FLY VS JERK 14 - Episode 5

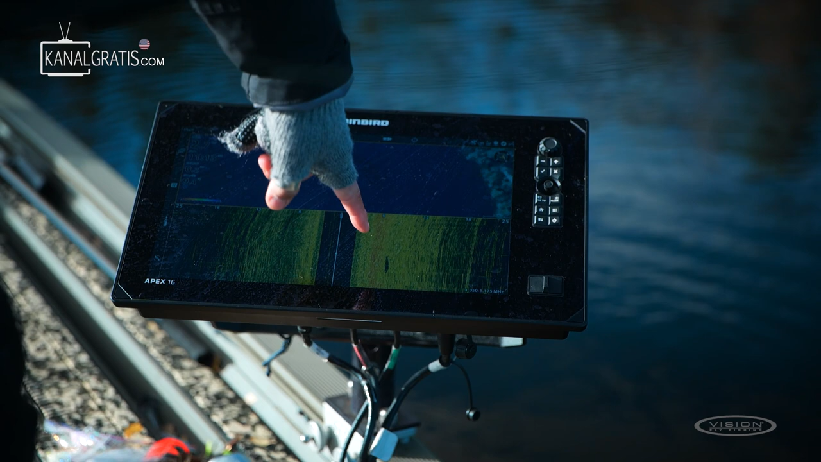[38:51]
That's a big pike standing there. On the right side? Yeah, really big pike. Yeah, I think the one I'm looking at as well. It might be the one. How far is it? 6 meters. Yeah, exactly, that one. Oh, there it goes.